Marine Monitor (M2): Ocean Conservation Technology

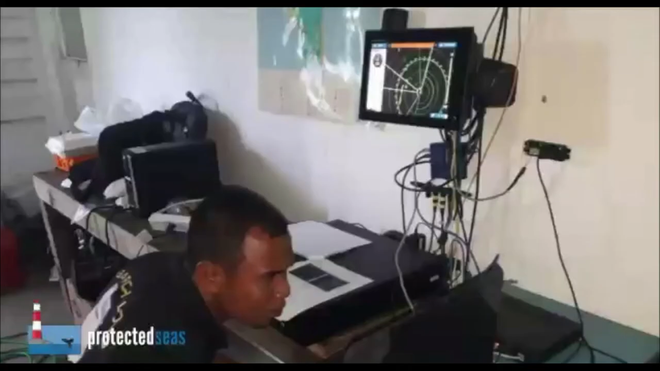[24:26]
With our partnership of One Reef we had an M2 radar
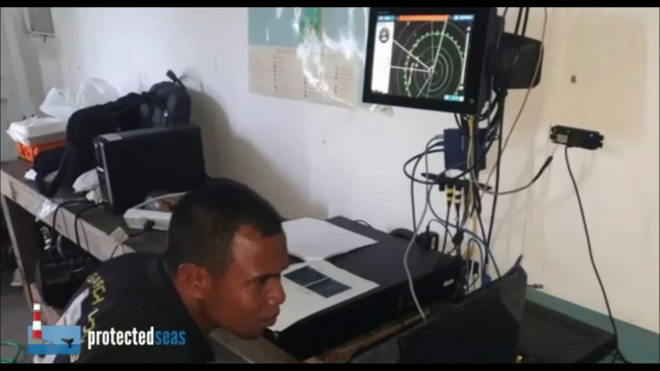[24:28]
and it's a very good tool to use.